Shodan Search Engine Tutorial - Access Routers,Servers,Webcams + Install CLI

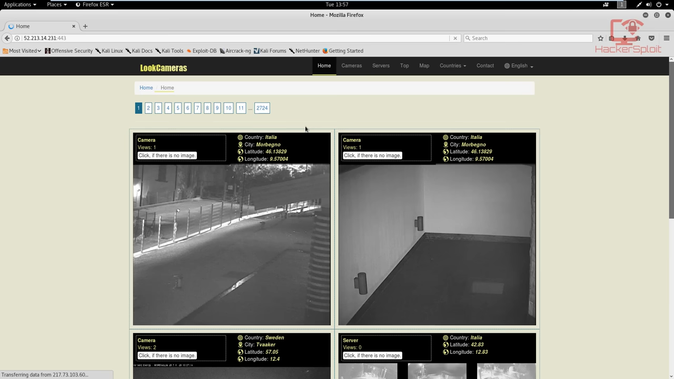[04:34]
Right now we have one in Italy,
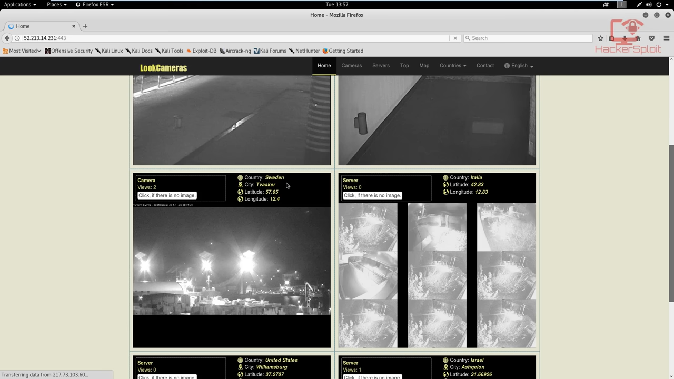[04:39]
we have another one in Sweden, live cameras, maybe updating every, you know, three to five frames.
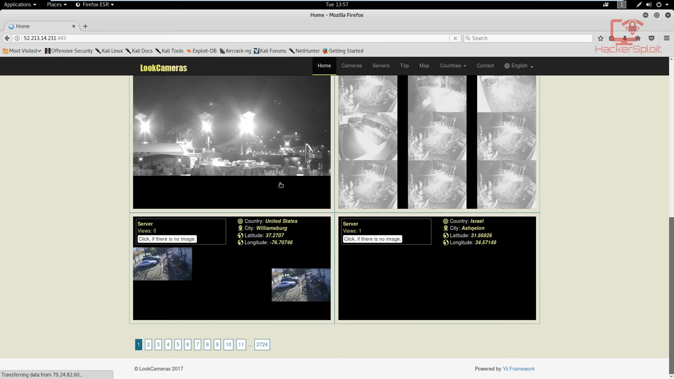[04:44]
I'm not sure about the frame rate. We have one in the United States, blah, blah, blah, we have a whole collection of webcams here. So it looks like it's a server setup for looking at different webcams from different places. And straight off the bat, you can see how useful showdown is. Now, again, whatever you want to do to the IP address, you know, that's up to you.
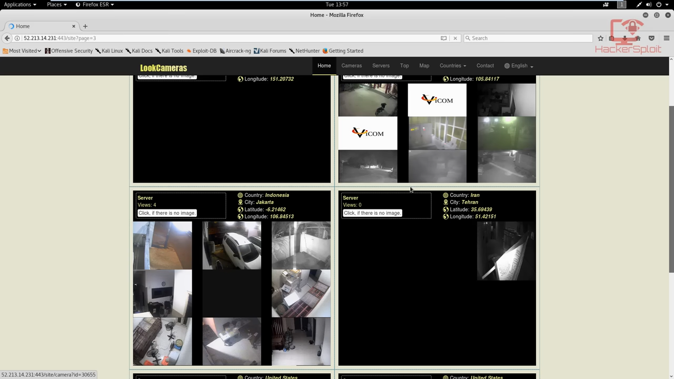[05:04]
We also have one from Iran, pretty interesting there. Now, going back again, that's just one search that we've done for webcams.